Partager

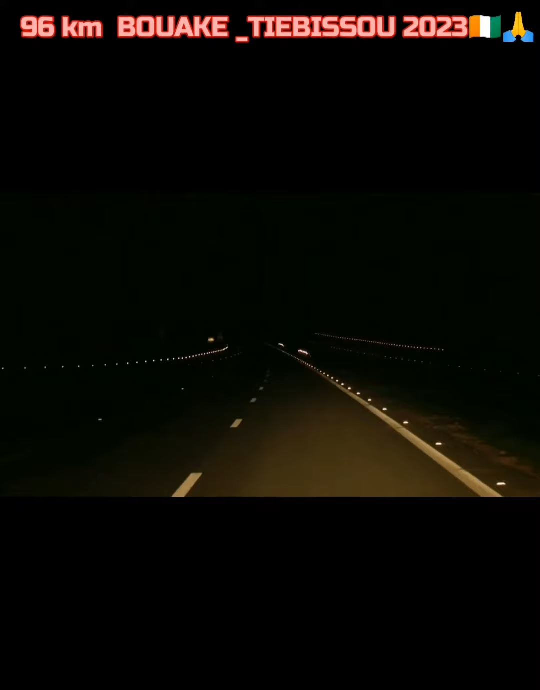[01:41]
Ce sont entre autres commodités qu'offrent aux automobilistes la section HEV d'autoroute Tiebissou-Boaké.